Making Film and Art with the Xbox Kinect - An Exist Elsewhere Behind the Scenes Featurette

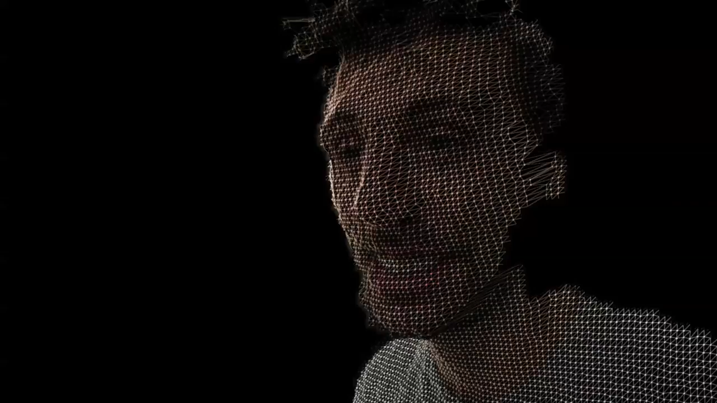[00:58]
However, in our case, the most important creation is the RGBD toolkit, which allowed us to bring our visions to life using the Kinect,
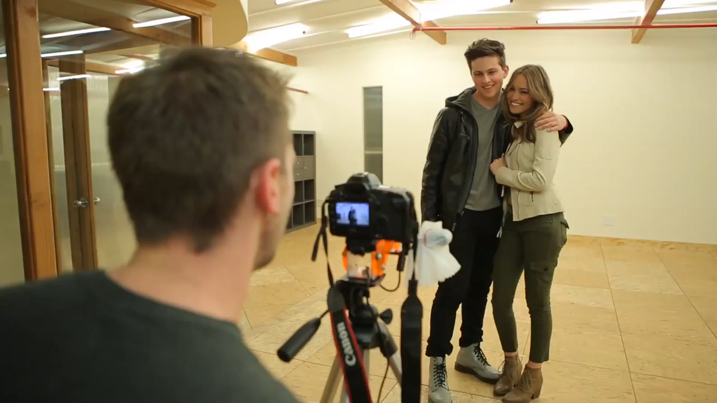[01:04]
or its smaller and more mobile cousin, the Asus Action Pro.
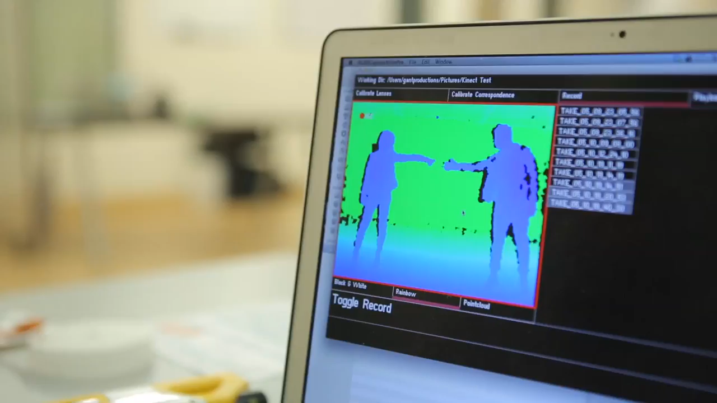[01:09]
RGBD toolkit allows filmmakers to motion capture a subject and then fly a virtual camera around it.
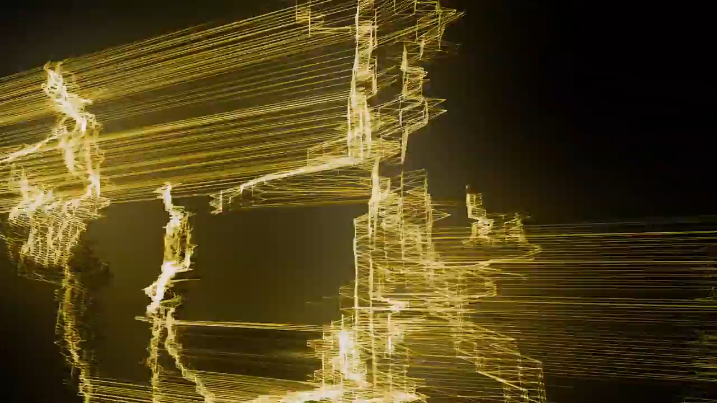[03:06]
So using the depth sensors was a really perfect fit to achieve this effect.
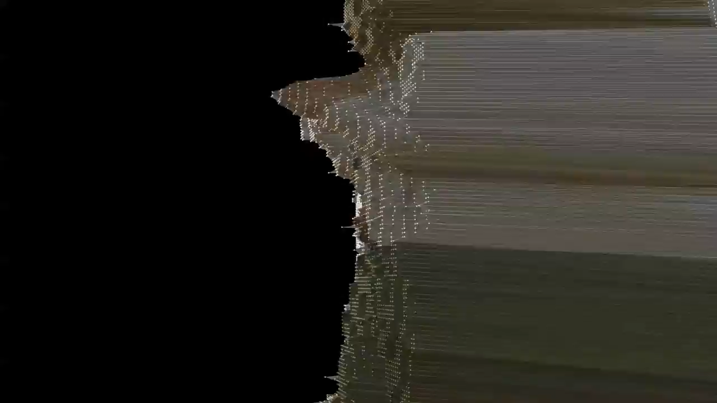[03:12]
You know, almost every day I see something new created with the Kinect, and creatives have dreamt up completely unforeseen ways to use it to benefit film and interactive art.